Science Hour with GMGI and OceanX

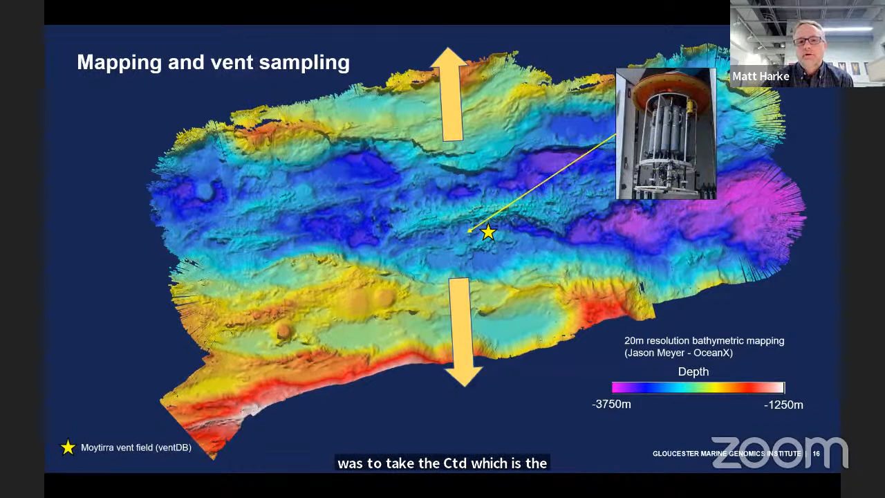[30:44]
and lower it down just before it kind of south of that point, that star. And then rotate around and see if we could detect the hydrothermal bent plume.
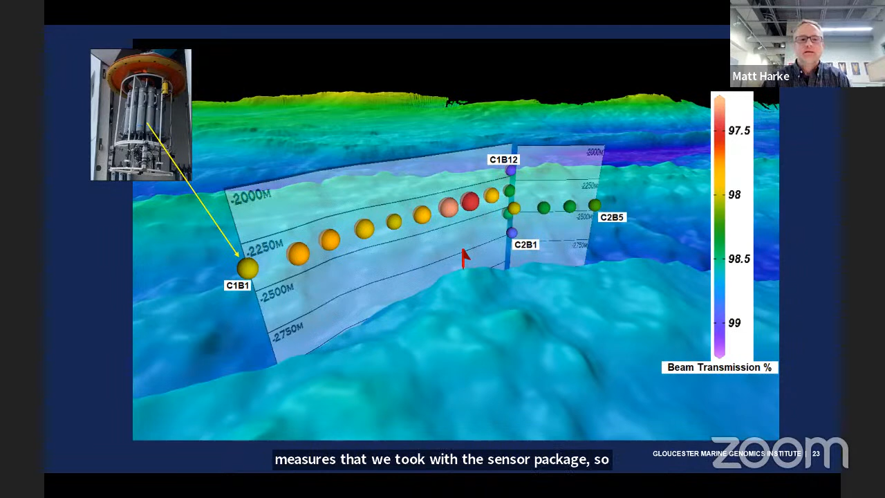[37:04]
So what's really neat about this is we're able to stitch together all these types of data, not only the bathymetry, but the turbidity and,
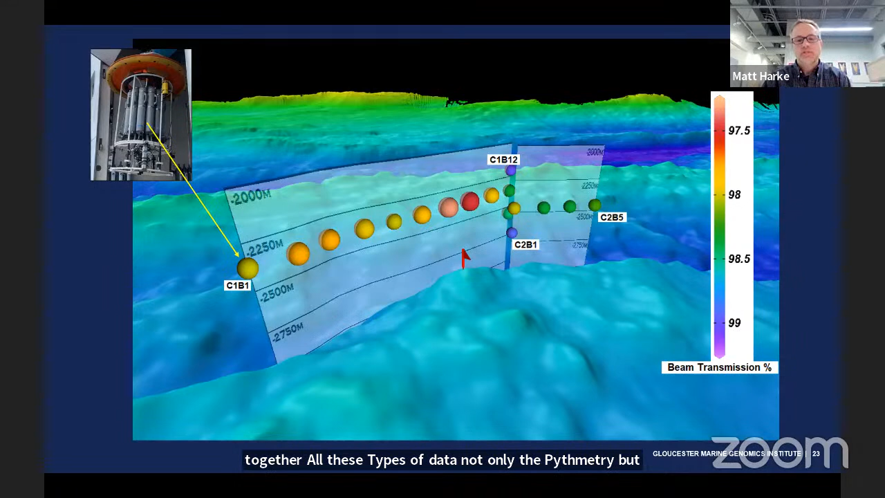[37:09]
and the positioning of where we're taking samples so that we can really get a nice detailed, uh, picture of what's happening down here at the bottom of the ocean.
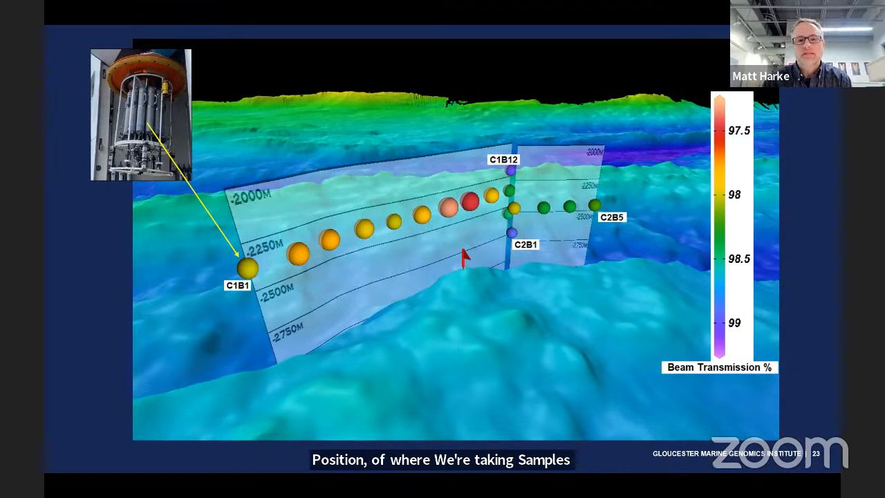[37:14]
And you'll see for reference, there's a red flag, which is where the hydrothermal vent system was. And that's where we see the highest turbidity, which is something we would expect.
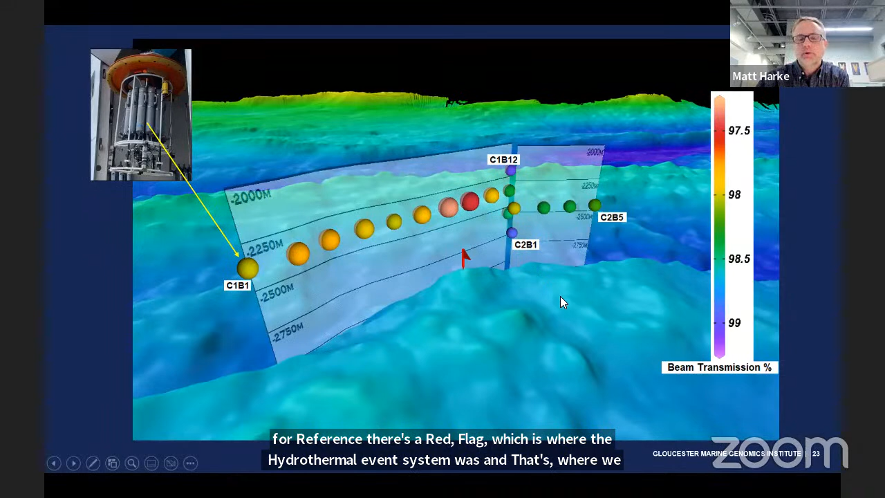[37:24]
So once we bring that CTD package back up and we have to take all that water out and remember, it took two and a half hours to go back, go down.